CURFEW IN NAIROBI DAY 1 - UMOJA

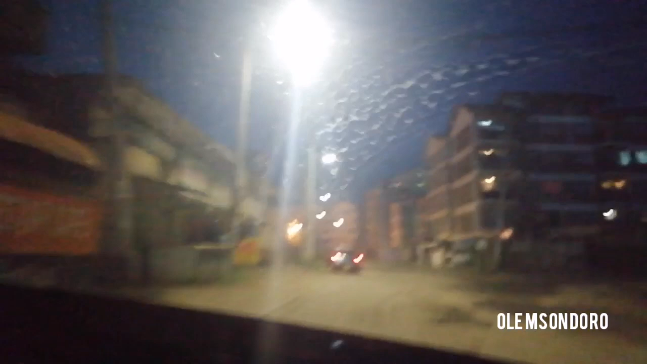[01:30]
but as you can see actually not most shops
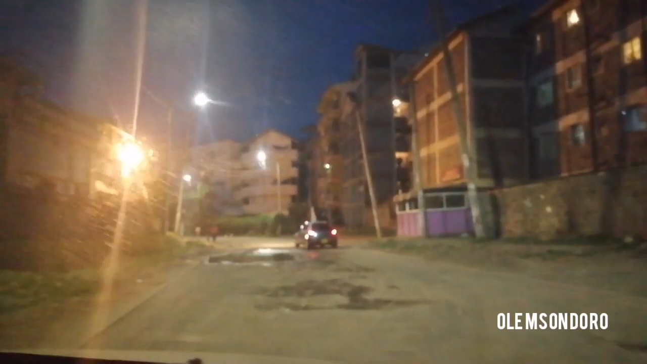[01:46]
people are going home those who are just
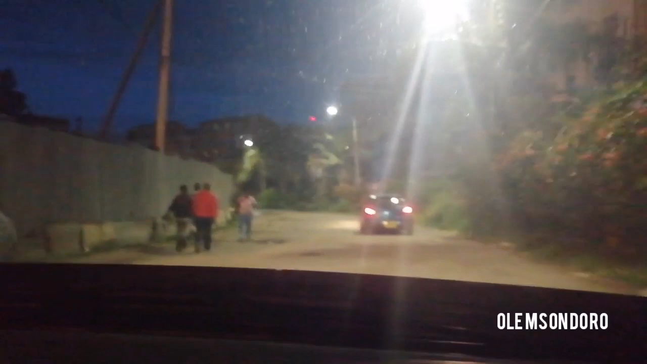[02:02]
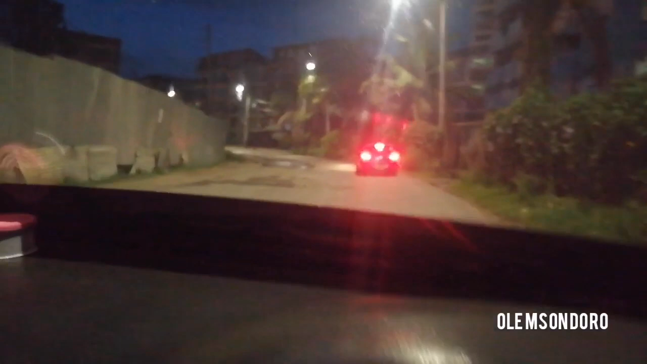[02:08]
note to condani so we are going to main road
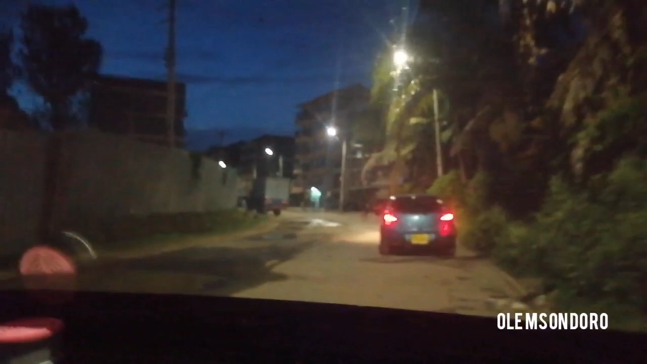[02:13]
and we see how the car fuel is working
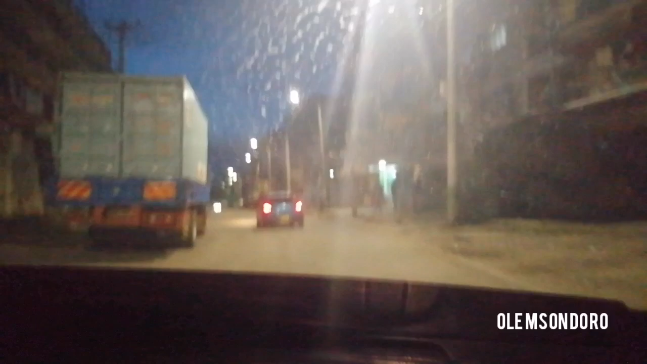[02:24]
but as far as you can see there are lesser people here place jioni wakienda home but as you can see the lesser the people yeah so nataka atu chape to round the way ii padu atu cha tokea kwa main road